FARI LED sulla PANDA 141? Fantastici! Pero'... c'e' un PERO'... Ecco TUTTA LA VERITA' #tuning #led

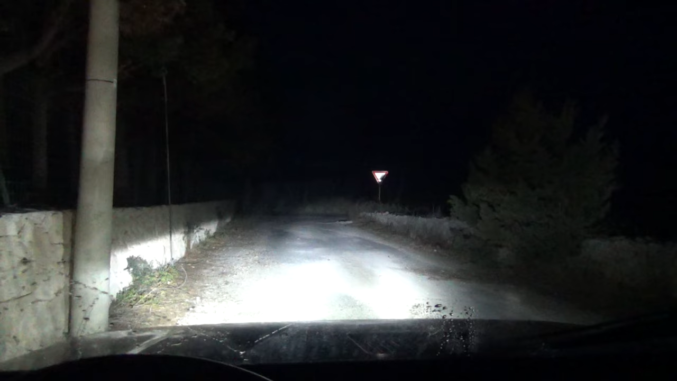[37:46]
Sì, vabbè. Ed ecco il problema, interferenza radio.
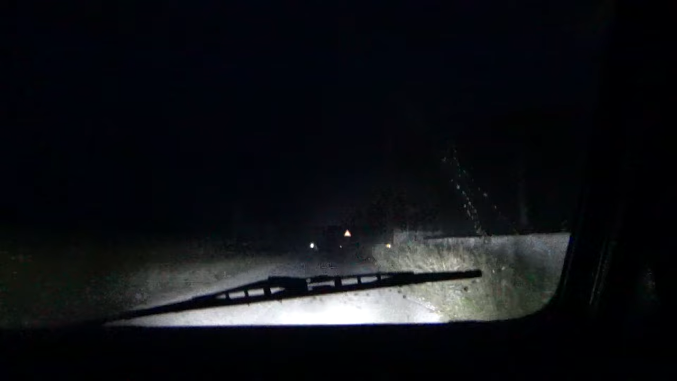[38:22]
Insomma, la luce è notevole. Ovviamente è da regolare, vediamo se li abbasso. Peccato queste interferenze. Vediamo sulle FM.